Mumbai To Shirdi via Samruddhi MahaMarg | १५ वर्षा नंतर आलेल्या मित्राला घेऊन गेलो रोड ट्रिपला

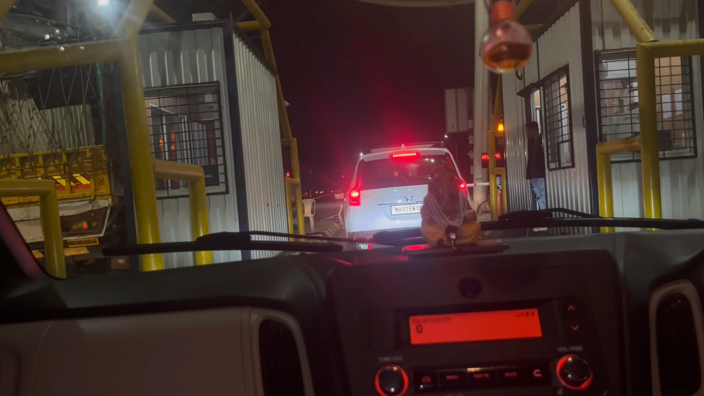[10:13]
कोणतरी म्हणाले की 35 मिनिटात तुम्ही जाल बघू. आपण 2:38 झाले.
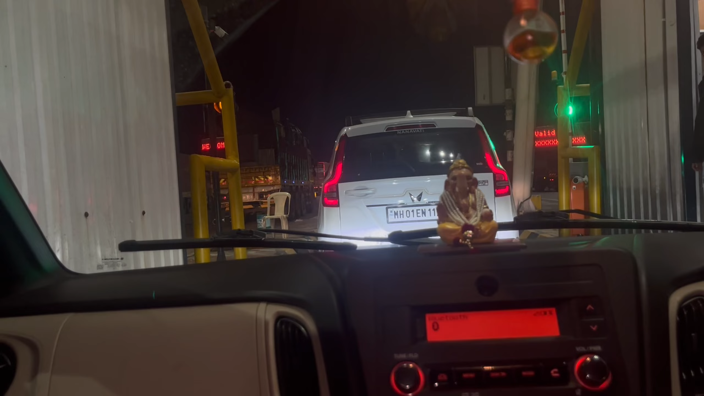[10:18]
कुठला टाइम बघितला भाई? गाडीतला चुकीचा टाइम.
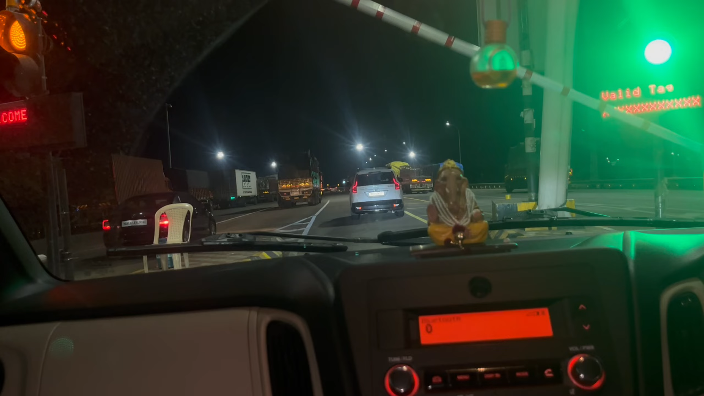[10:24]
वेलकम वॅलिड टॅग आहे. टाना ना ना ना घुसलेला आहे इगतपुरी टोल प्लाझा.
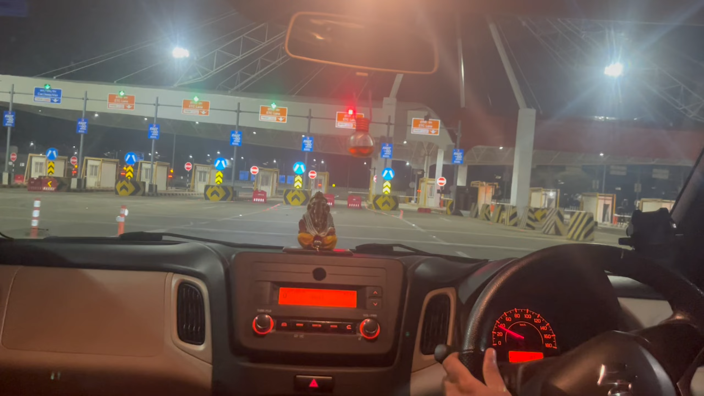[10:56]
एक्झिटचा टोल कार कार ETC फास्टॅग
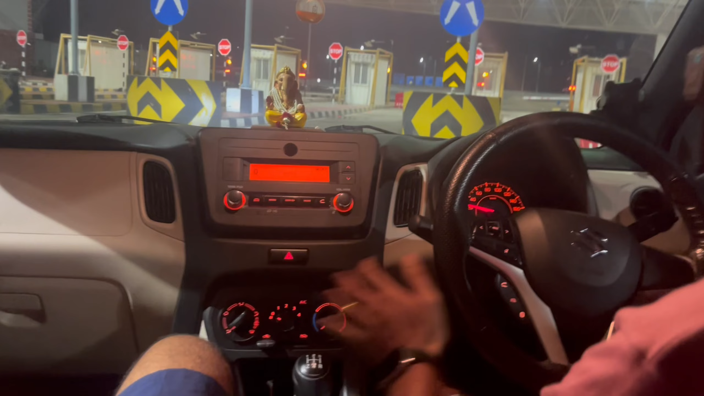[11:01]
एंड झालेला आहे आपला. हा संपलेला आहे आपला. ऑटोमॅटिक माणसं त्याचे कॅमेरे विमेरे लावलेत का?
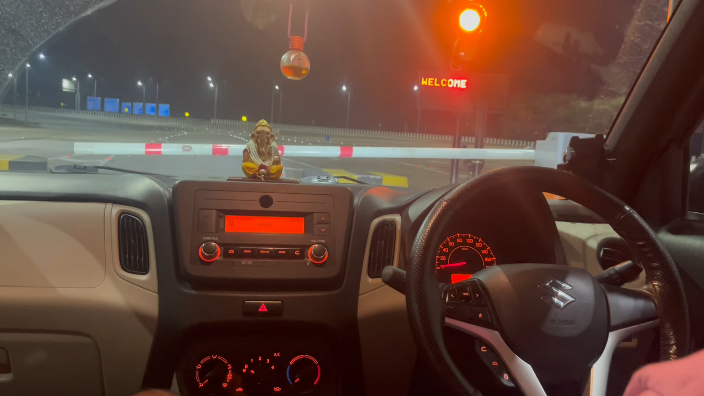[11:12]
यस. मला वाटतं उघडतोय की नाही भैया. झाला झाला उघड. विदाउट माणसाचा टोल आहे की नाही